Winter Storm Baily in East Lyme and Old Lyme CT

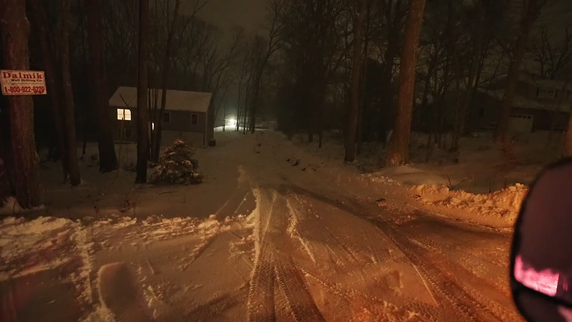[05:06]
and there it is the first plow at cranberry owl acres help the neighbors out everybody's good to go this morning
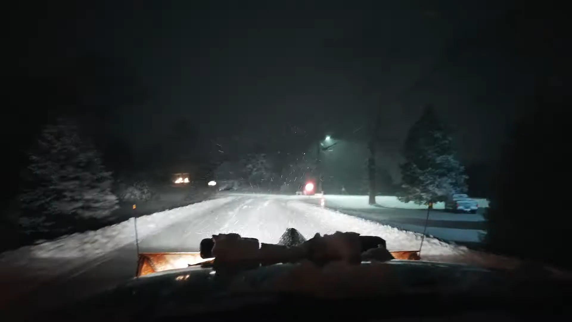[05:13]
and the roads are pretty good definitely plowed definitely passable